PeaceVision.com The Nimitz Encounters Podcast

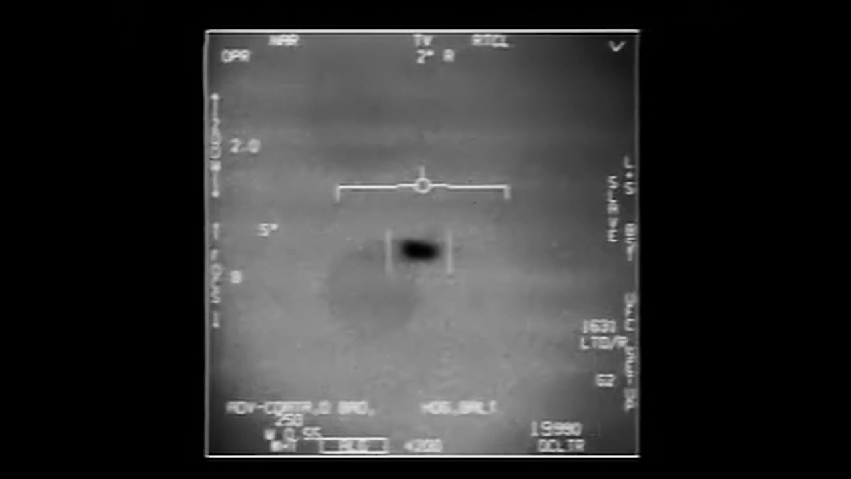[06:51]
the video you are now watching is the actual gun camera FLIR footage of the tic-tac taken by a leader flight there's a couple people that we know that we